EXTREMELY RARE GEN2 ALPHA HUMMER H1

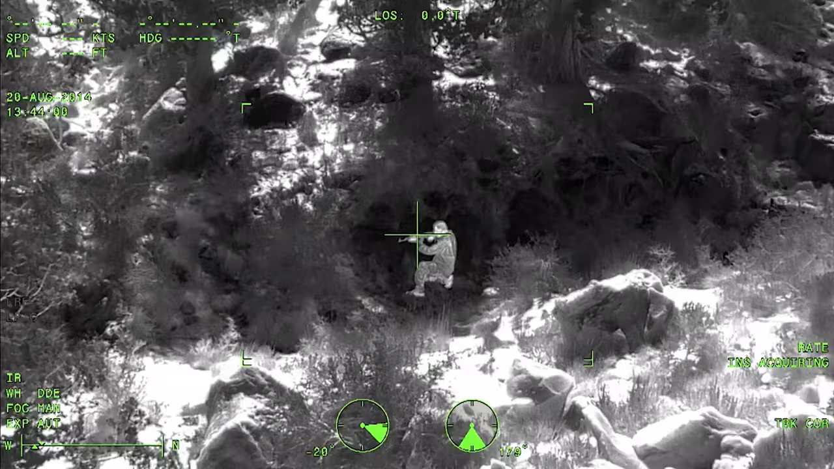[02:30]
What that does is it picks up heat signatures out on the road ahead of you.
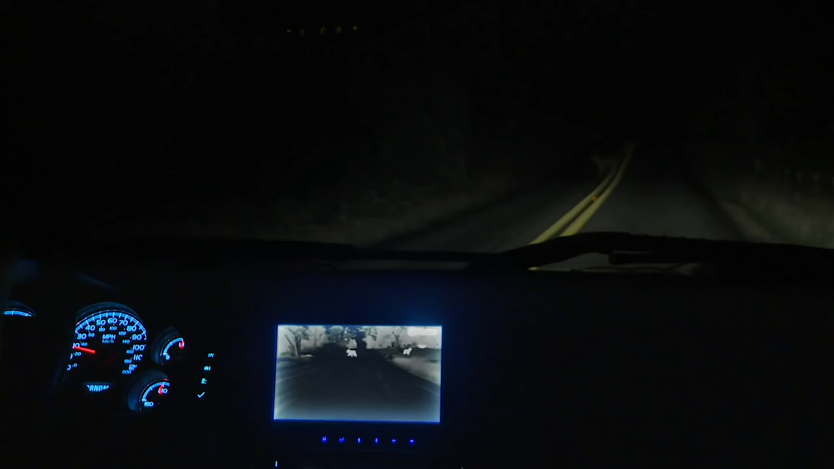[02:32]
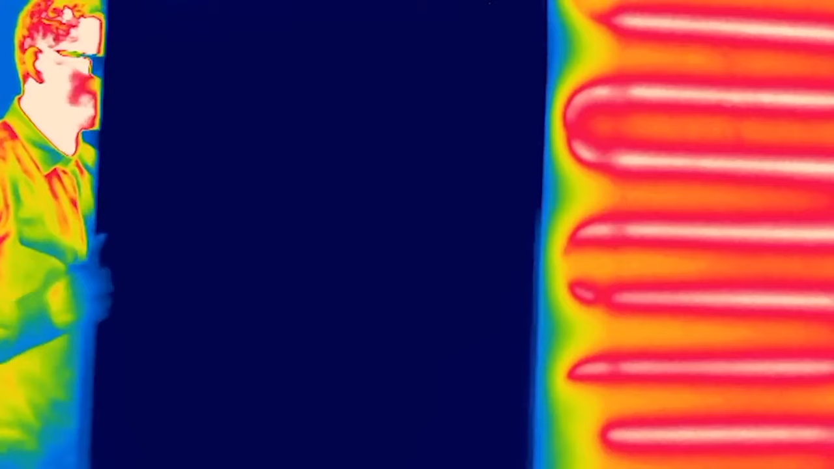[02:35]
So it can shoot out quite a ways, typically about a quarter mile or so in front of you to a half a mile.
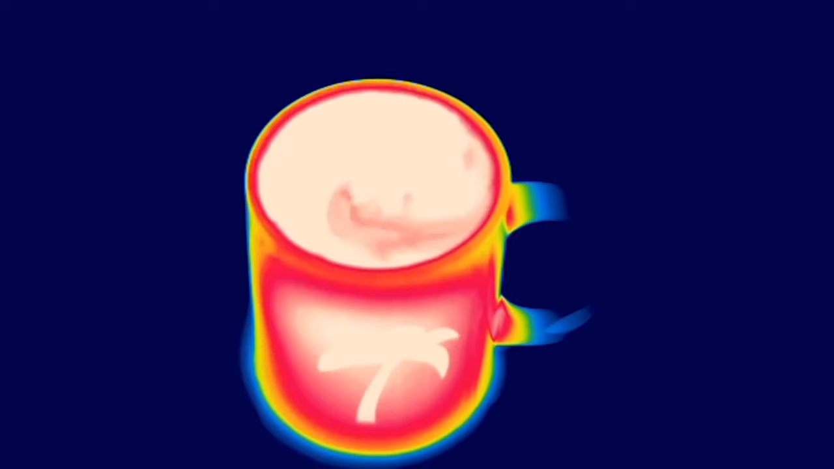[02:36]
You're picking up a lot of detailed images of deer in the bushes.
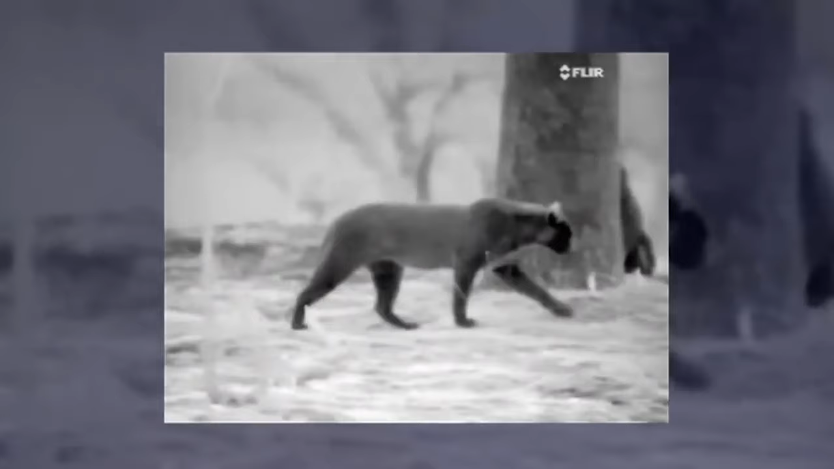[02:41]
So anything that's just about to jump out on you.
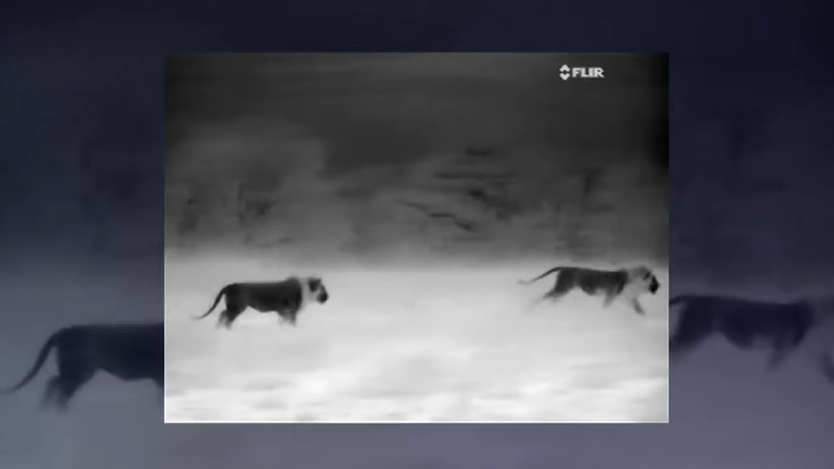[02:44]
Situational awareness from that FLIR system right here. And it's integrated into a pod that we built up as well. We've got our hood scoop over here.